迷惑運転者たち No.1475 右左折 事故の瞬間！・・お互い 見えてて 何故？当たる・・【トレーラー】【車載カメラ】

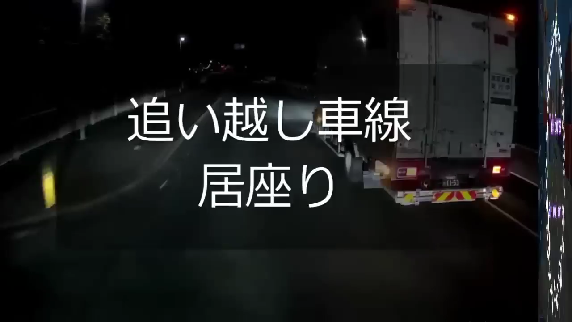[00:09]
しょうがねえな、俺が開けてやるか。延々とよ、車速があるみたいなんだけど、なんで右にいるんだろうね。早いやつを擁護する気はねえけどさ、なんなんだろうね、こういうやつってね。
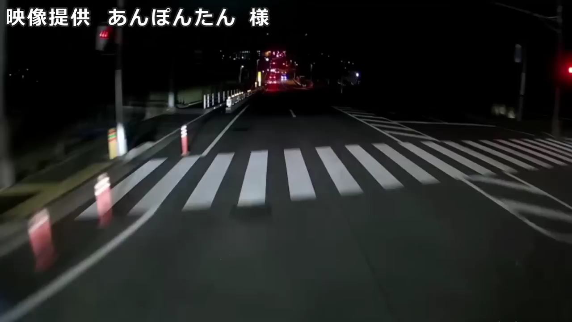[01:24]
いいんだよなぁ。どうすりゃよ、飛ばしてるやつは勝手に飛ばしてけばいいんだしなぁ。あれ何左折したべ、バカだろあいつ。